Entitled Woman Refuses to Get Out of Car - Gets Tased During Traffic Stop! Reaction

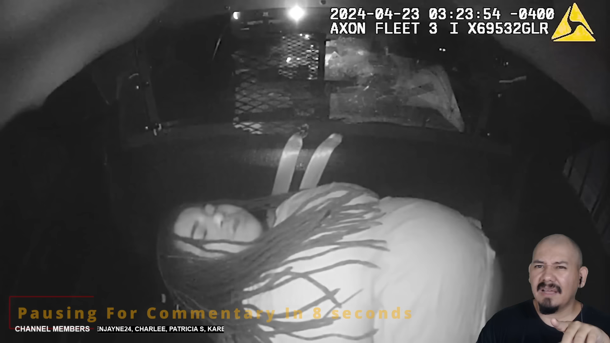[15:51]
Is she trying to get out of the handcuffs? Because she's trying to make a run for it.
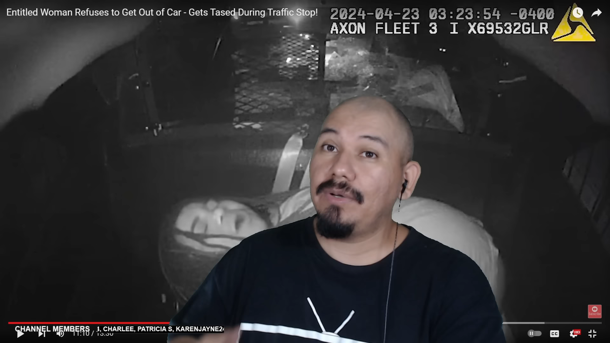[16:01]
Now we know why she didn't want to get out. Of course we know why she get out. Oh, after that shock. You know what? If I was in her position, man, and got shocked, that would shock me back to reality and be like, I'm sorry, sir. I will never do it again. Thank you for enlightening my day. And I'll be like the nicest person after that. But nope. Even after the shock, she still wanted to be the way she wanted to be, man. Seems like... I don't think she's gonna learn in her future, you guys.
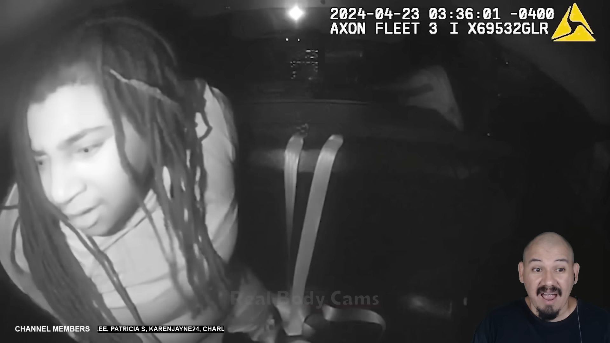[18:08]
You're lying. Do you see that right there? Camera. On you.